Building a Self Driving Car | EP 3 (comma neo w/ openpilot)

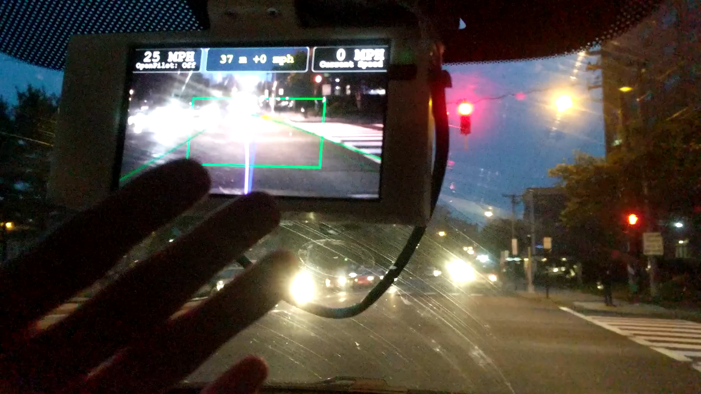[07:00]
so i'm at a stoplight and you see you can't see the stoplight here but actually if you look at the footage that the neo uploads the stoplight is there so that was a concern i had for